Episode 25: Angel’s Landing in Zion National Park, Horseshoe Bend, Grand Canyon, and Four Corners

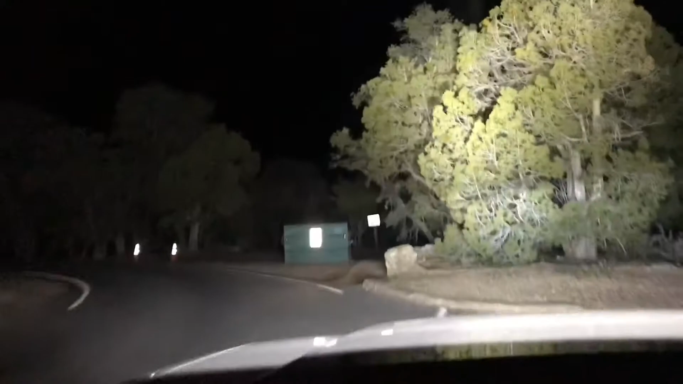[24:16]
I can't film it because you can't see it, but like it's the most amazing stargazing I've ever seen.
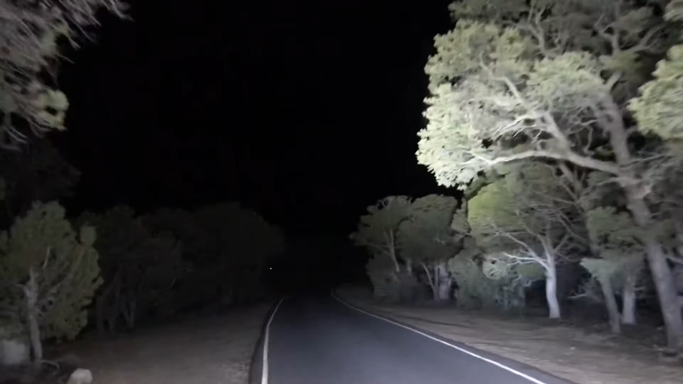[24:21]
I can see the Milky Way with my bare eyes. So that's kind of cool. Sweet. And we got like 25 miles to the hotel still, so we're going to keep pressing on. I'm tired. Everything hurts. I had to turn around because look at this thing. Jeez. Look at that guy. Just hanging out. Just doing some nighttime stuff.